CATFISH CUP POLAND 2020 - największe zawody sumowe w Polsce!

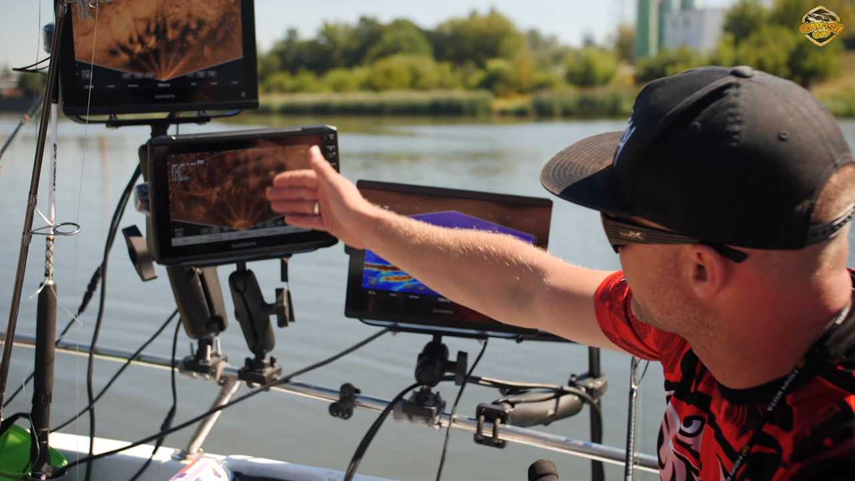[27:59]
Tutaj mam perspektywę. To jest perspektywa skierowana w przód, to jest perspektywa skierowana... Czyli mówimy tutaj o trybie perspektywicznym, tak, Garminie, tak, w technologii Panoptix LiveScope, tak? Tak, tak? A trzeci ekran? A trzeci ekran jest do umówienia pionowego, tak? Do wertykala, czyli downhill, tak zwany. Tak. No, genialne rozwiązanie, umożliwia wam widzę obserwację całej lewej burty łodzi, całej prawej burty łodzi i dokładne napłynięcie ryby tak długo,
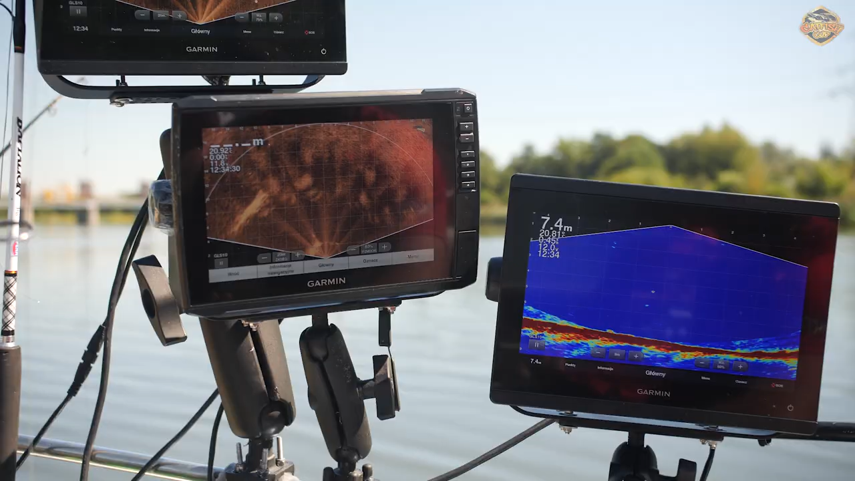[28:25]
On screen: depth 7.4 m
tak dobrze, aż znajdzie się dokładnie pod wami i zobaczycie ją na trzecim ekranie. Tak, to jest szansa po prostu na zrobienie...